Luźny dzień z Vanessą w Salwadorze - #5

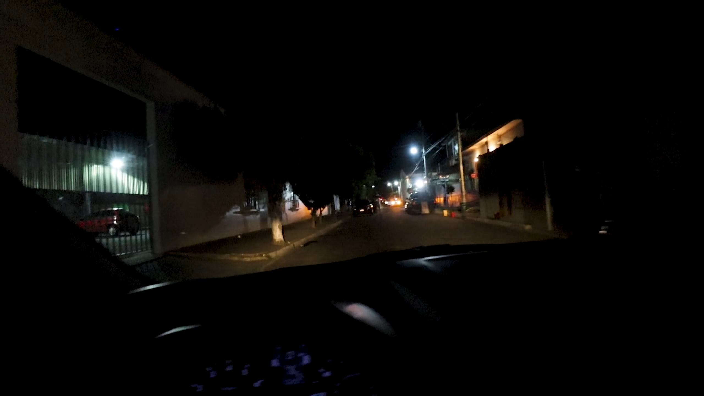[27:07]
Bardzo ciężko się jeździ z takimi przyciemnionymi szybami,
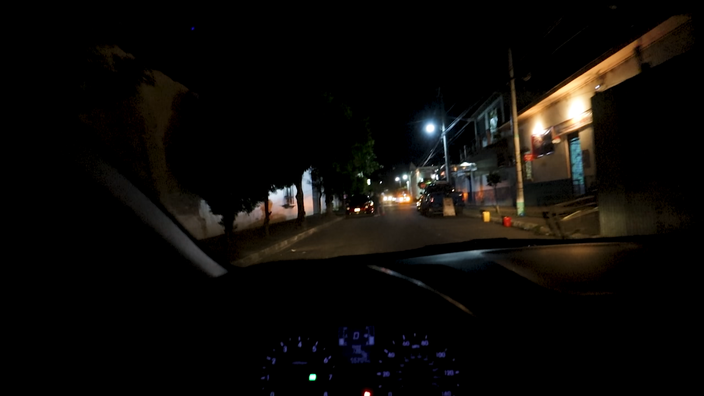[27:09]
bo po bokach nic nie widać, a w lusterkach też nie jest najłatwiej, no ale coś za coś. No i co, teraz będziemy grali, kto pierwszy zejdzie z drogi? No spadaj, no.